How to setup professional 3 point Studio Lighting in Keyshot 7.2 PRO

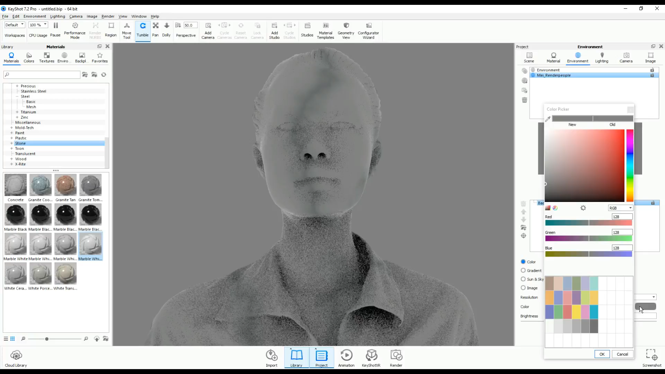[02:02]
go in and I'm gonna change that to completely black okay now that will show you exactly how much light we've got going on in our scene which is none
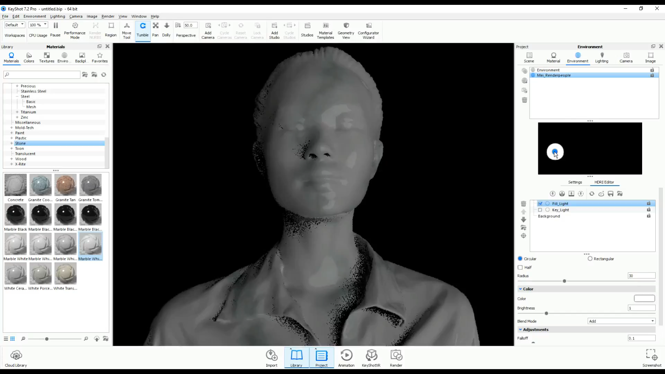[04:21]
gonna go to this end and it's kind of finicky to get it into the right position but we'll get there so that would be somewhere around there maybe slightly higher but the intensity has to go down a lot